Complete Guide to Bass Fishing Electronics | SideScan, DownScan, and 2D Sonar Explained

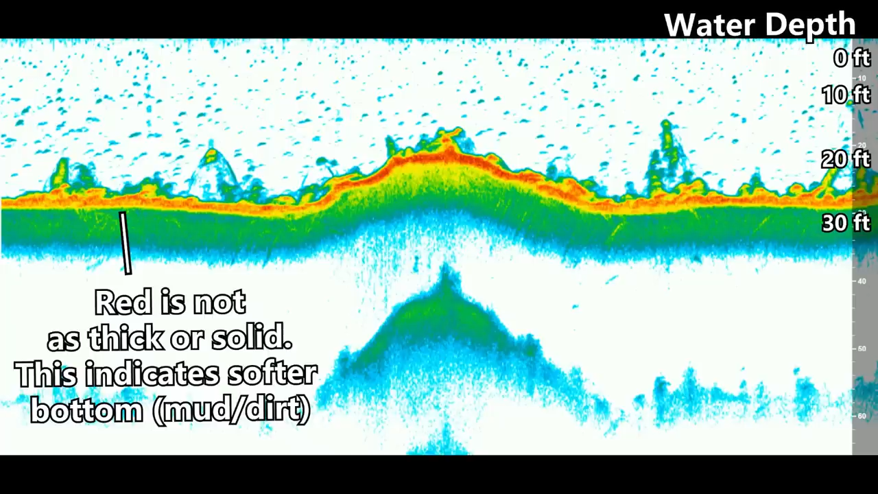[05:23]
the red isn't as thick as it is right on that top of that high spot or elevation change.
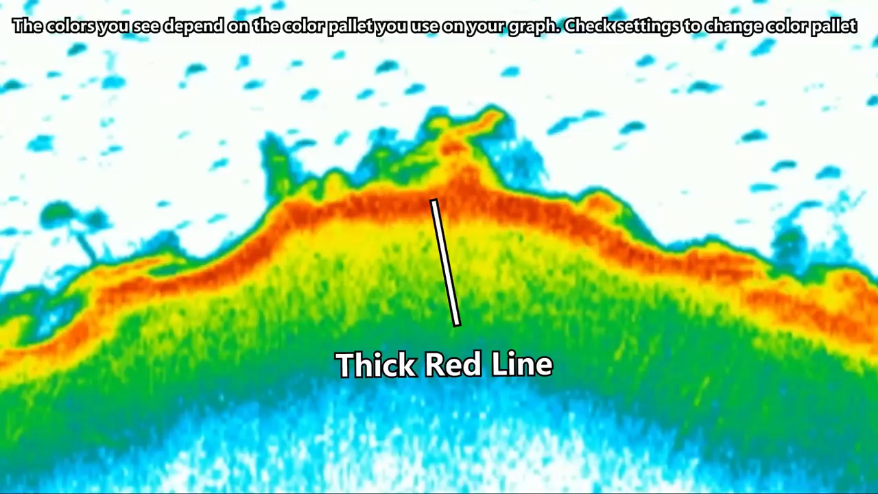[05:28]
So when you're looking for hard bottom on 2D sonar, look for that thick red line. And that's where you're going to find it.
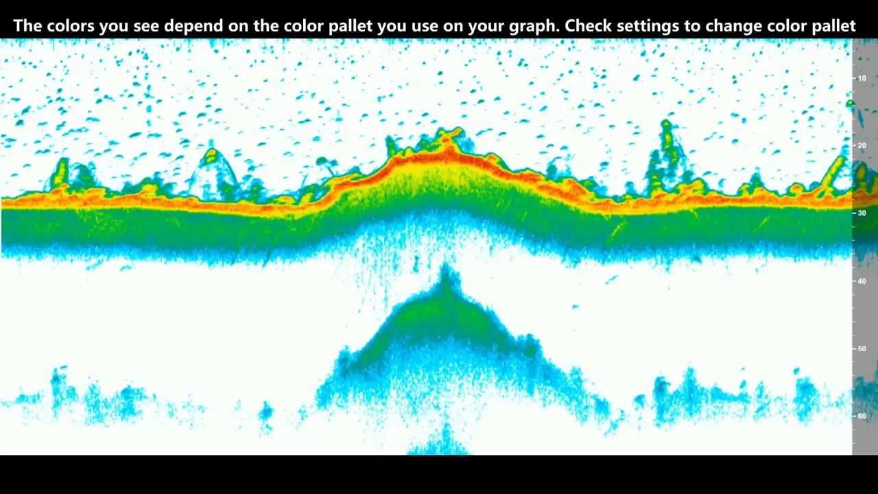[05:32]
And then getting back to that green blotch in the lower third of the screen. Remember I said that was extra data. And basically what it is, is when the transducer pings twice. And I'm not going to get into what that means right now. But basically, whenever you see that, it's going to mean that there's hard bottom in that area. So if you notice on the right and the left sides of the screen on the lower third, there's really not anything in that white space.
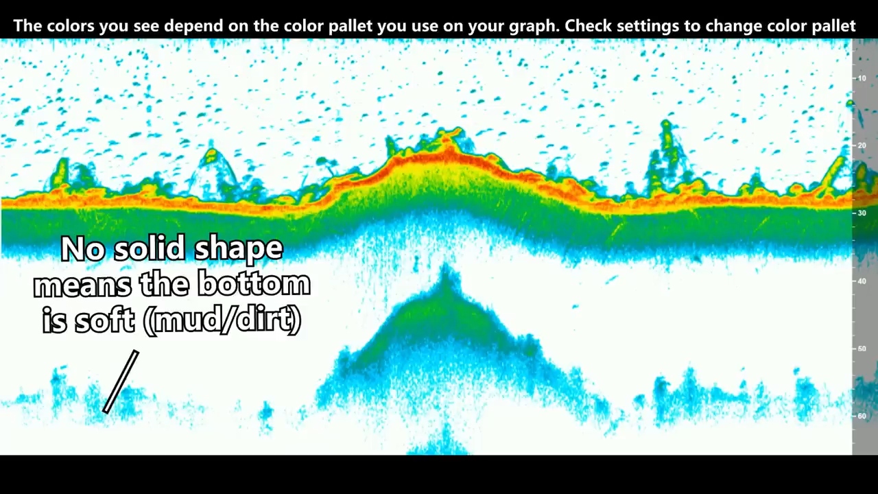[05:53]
It's just kind of like some little blue cloudy marks.
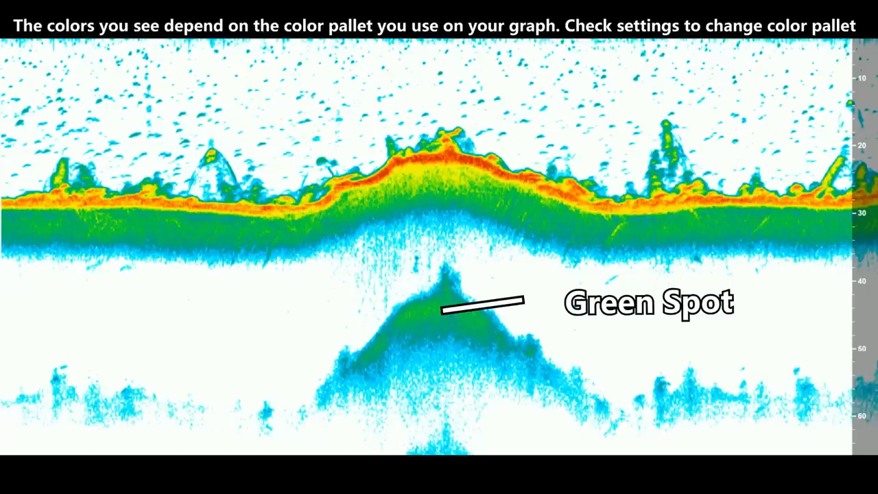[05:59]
But then there's a nice thick green blotch in the center. And it's right in line with that hard spot that I said had hard bottom as well, just above it. And so whenever you see that second kind of green blotch on the lower third of your screen, that's going to mean there's hard bottom there. And then here's a look at this spot using Navionics or a topographic map. And I'm not going to get into how to read these topographic maps in this video.
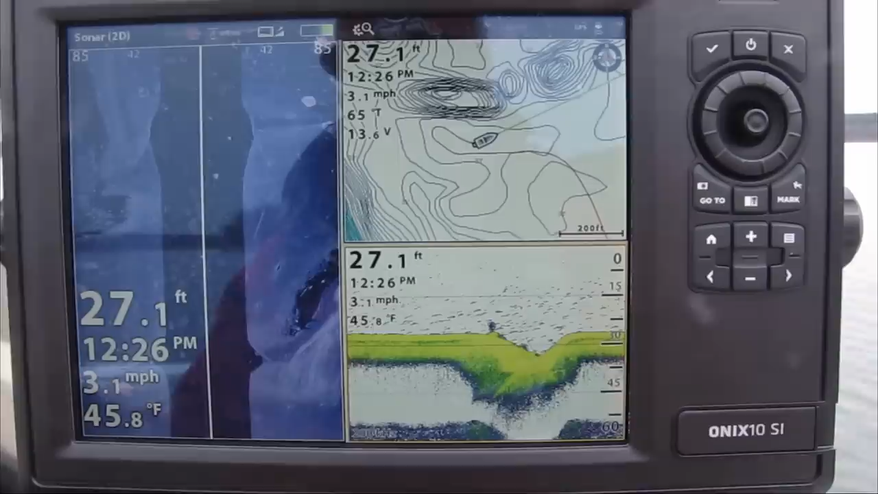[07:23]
On screen: depth 27.1 ft, water 45.8°F, speed 3.1 mph
I'll have side scan on the full left side of the screen. And that lets me see the brush piles and rock piles a little bit easier with that side scan.
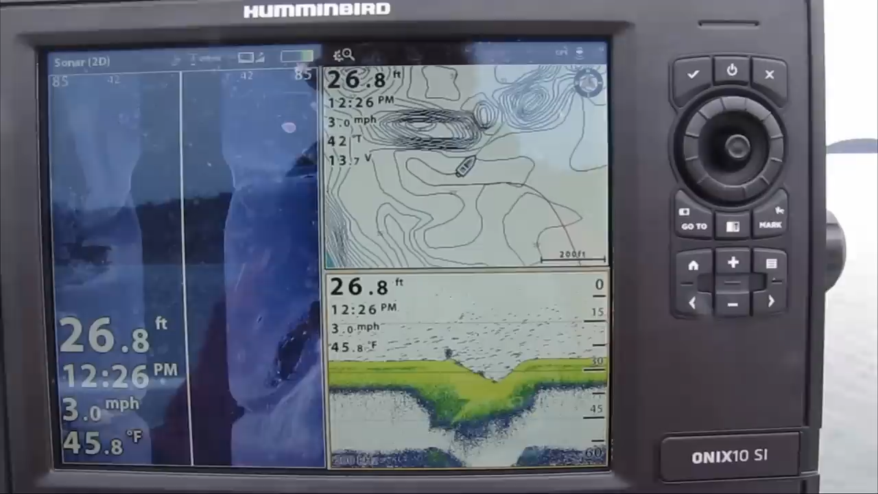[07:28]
On screen: depth 26.8 ft, water 45.8°F, speed 3.0 mph
And I'll have the Navionics mapping in the top right corner. And then the bottom right corner, I'll have 2D sonar.
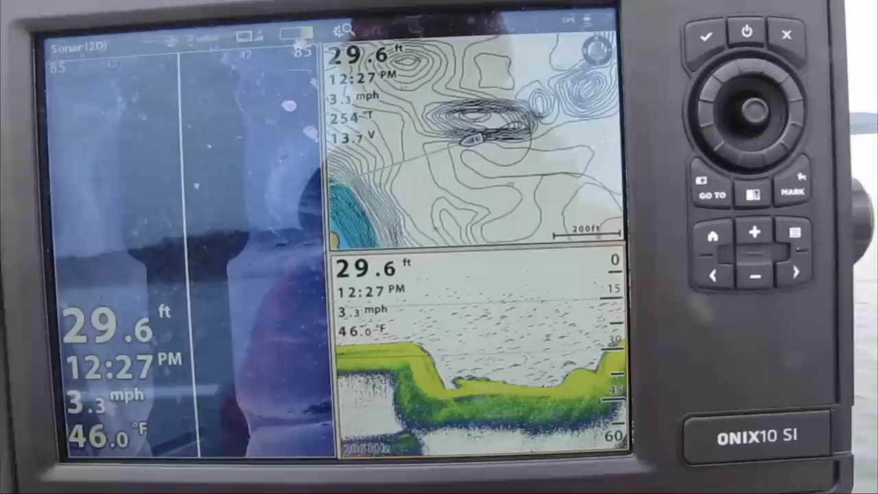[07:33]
On screen: depth 29.6 ft, water 46.0°F, speed 3.3 mph
And then if I see something interesting like that little ledge right there, what I'll actually do is switch over to my view
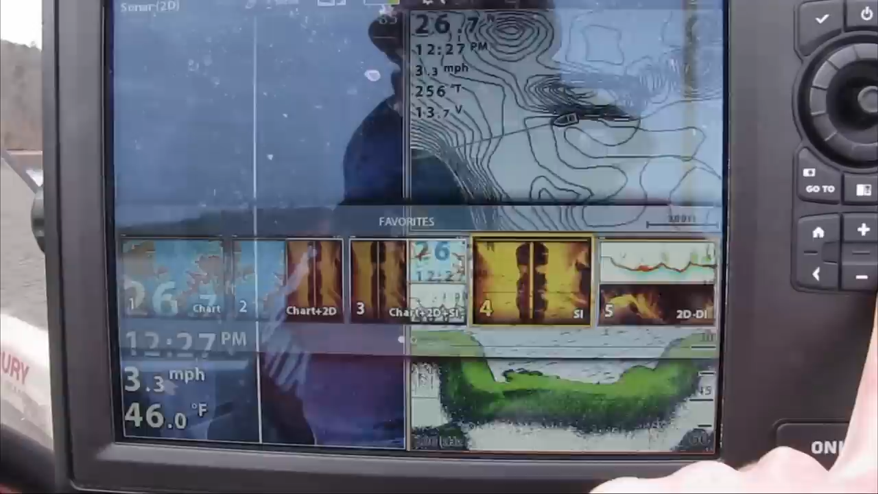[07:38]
On screen: water 46.0°F, speed 3.3 mph
over here that has down scan and 2D sonar on top of each other.
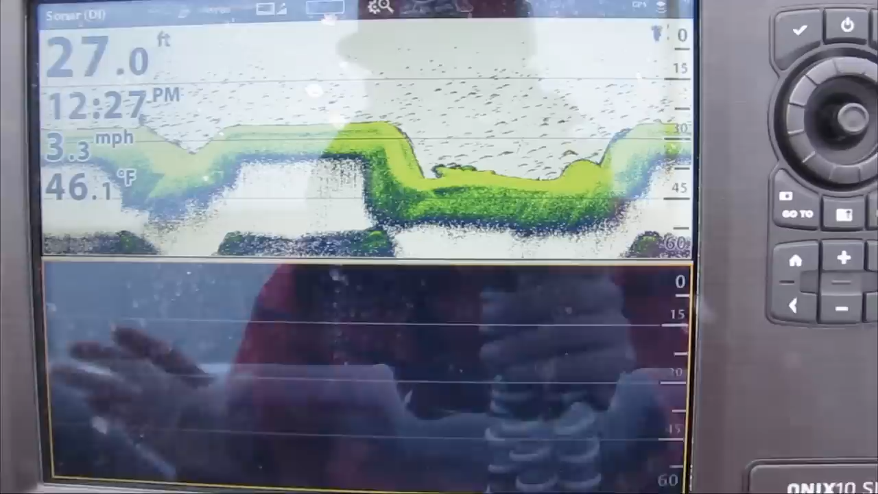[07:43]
On screen: depth 27.0 ft, water 46.1°F, speed 3.3 mph
And I like that down scan because it really helps you pick out what's brush and what's fish.
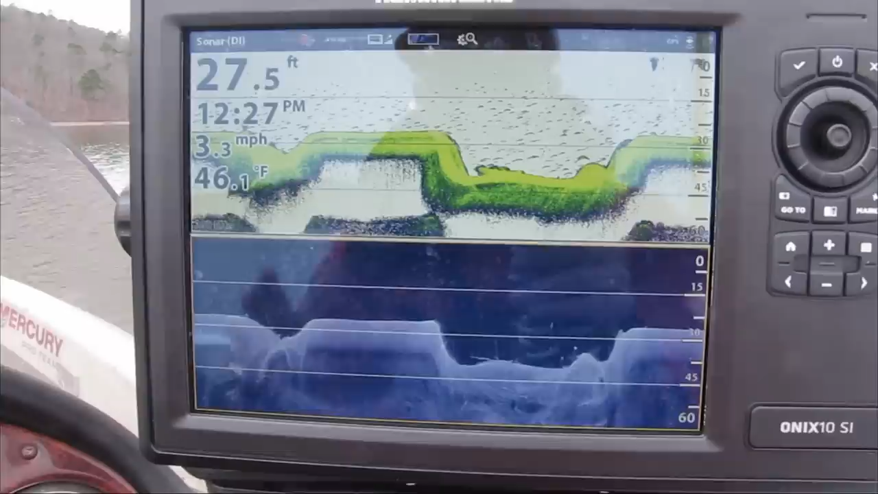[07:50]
On screen: depth 27.5 ft, water 46.1°F, speed 3.3 mph
And so normally I'll just use those two views when I'm looking at offshore structure.
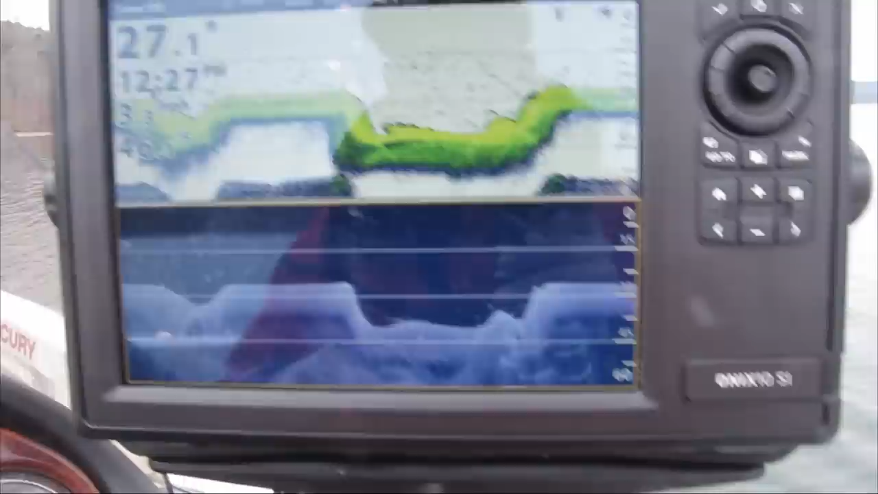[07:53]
And to show you guys why I think it's important to graph offshore and understand how to use your electronics, Here's a fish I caught a few years back offshore on Lake Maumelle.